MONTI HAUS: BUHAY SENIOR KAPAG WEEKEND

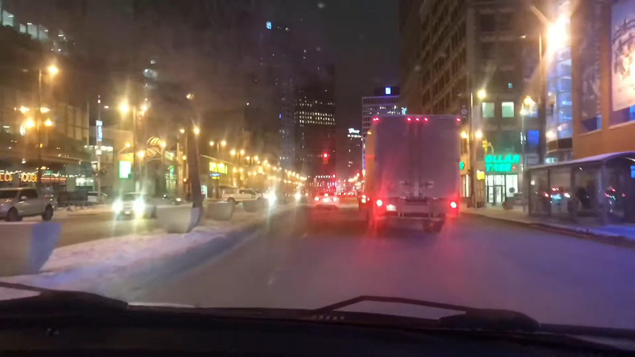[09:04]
Busy din ano. Ang dami pa na kami dito. Ito yan ano ano ha. Kapita kita mo. Parang. Ito mo talaga. Ito yung ano. MTS building. Yung mga naglalaro ng mga.
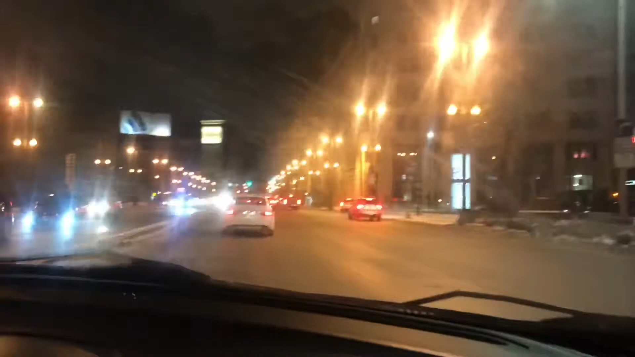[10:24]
Ito naman ang main street. Pangalan dito ang main street.